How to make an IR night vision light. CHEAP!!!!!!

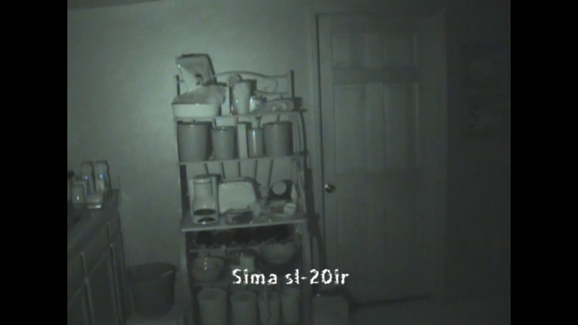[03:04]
So we're going to cut off the SEMA. And we're going to come down here to the new light. If I can find it, we're going to turn it on. And bam, there you go. Almost identical.
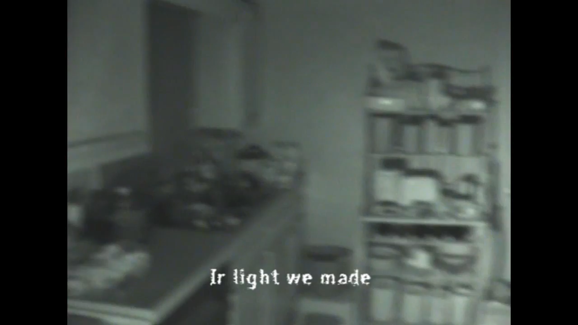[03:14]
Actually, I would say that the infrared light that we just made is probably a little bit stronger. Again, we're going to turn our light off.
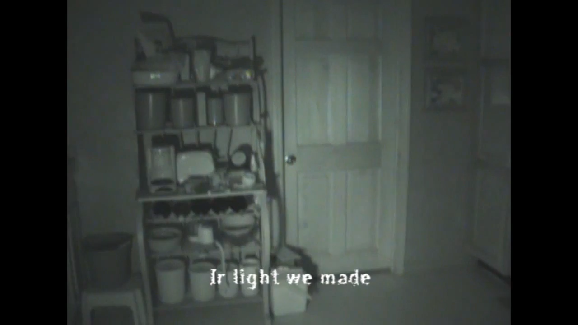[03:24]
And we're going to turn on the SEMA.